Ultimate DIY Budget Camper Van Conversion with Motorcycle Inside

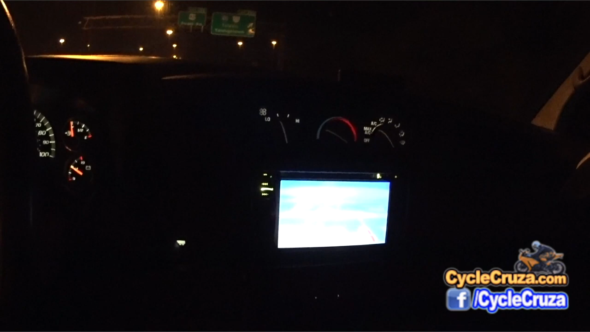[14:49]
On the dash here. I added some lights. Here. LED lights.
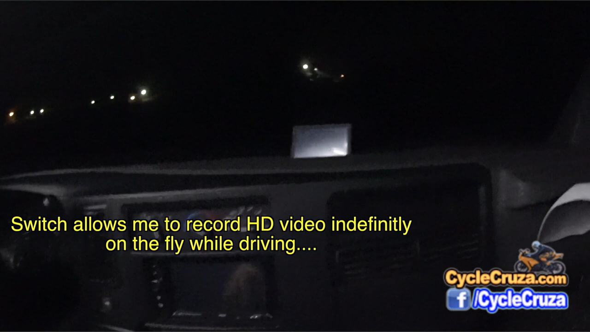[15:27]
I bolted in. A GPS unit. And it's in such a convenient position. It's awesome.
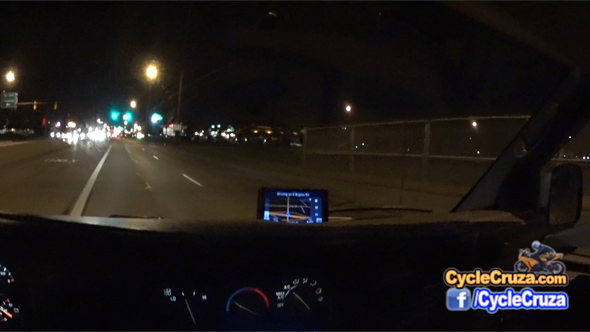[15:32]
When I'm ride driving. Before I lift the bed up. I want to show you. Underneath. Does accommodate. A bi-fold ramp. That I use.